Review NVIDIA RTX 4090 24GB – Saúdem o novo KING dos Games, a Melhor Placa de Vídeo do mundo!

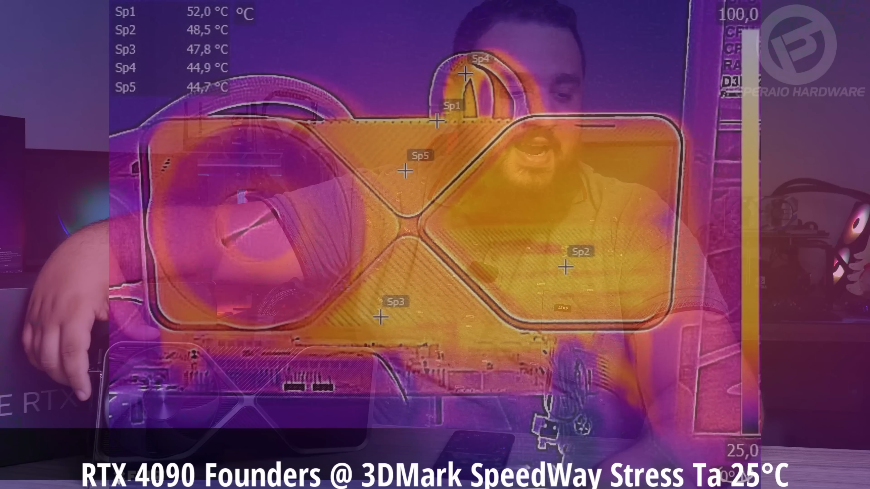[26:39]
Cara, a placa extremamente fria, 50 graus na parte da frente, olhando na parte de cima,
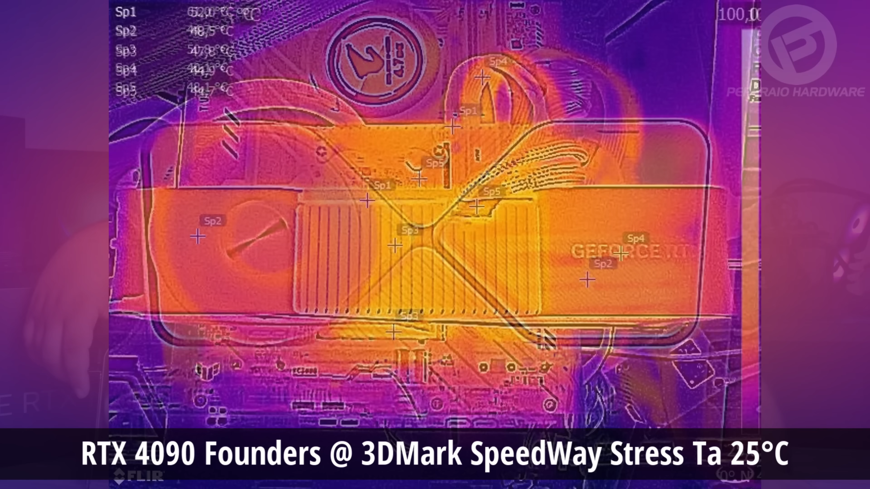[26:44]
61 ali próximo do PCB, e na parte de trás, 57. Fiz um teste extra para ver se os cabos estavam esquentando demais, cara, e a resposta é não. Mesmo usando os adaptadores, esse aqui era um teste de estresse, inclusive, né? Que é o Speedway do próprio 3D Mark.
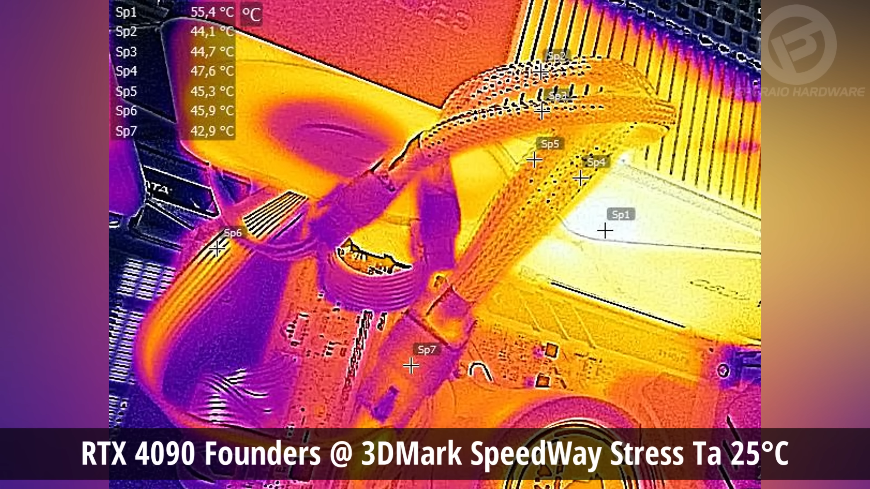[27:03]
E, cara, os cabos estão em boas temperaturas, estão liberando os 44, 47 graus, não é nada preocupante nesse momento.